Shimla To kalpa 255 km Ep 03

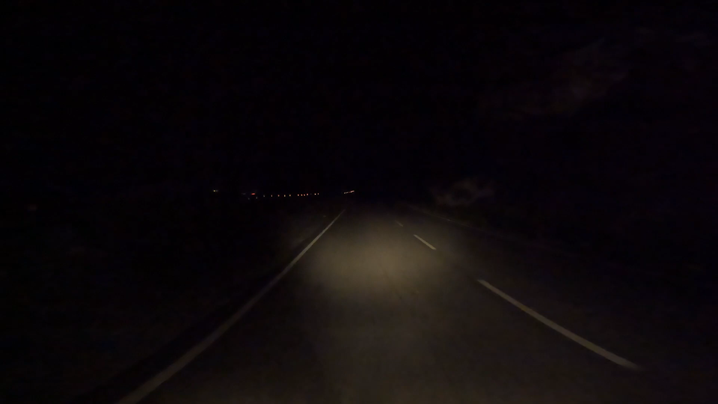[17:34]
रहे है एट हैटी और हमारी दो गाड़ी सिर चल रही है रोड पे और पड़ा दूर बीवी
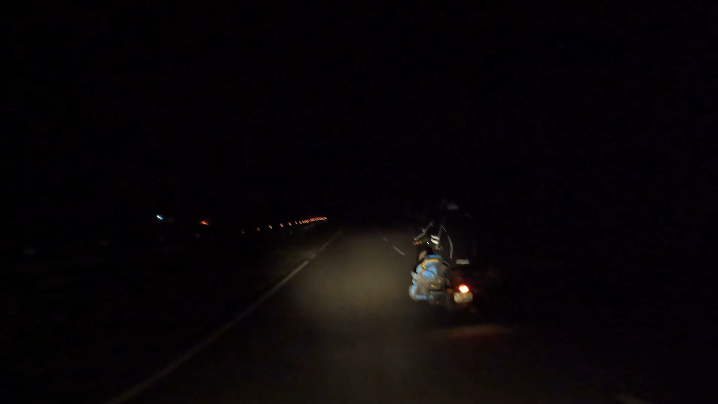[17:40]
पे है घाड़ी तो यह है इसके की वैली 0.1 पहले दिन की राइड का भी तकरनाक रही है और अपी जारी है अब पटा फट हम लोगो पंदरा किलो मेटर या 20 किलो मेटर हो कावर करेके फिर हम लोगो होटल मिलेगा इस अच्छा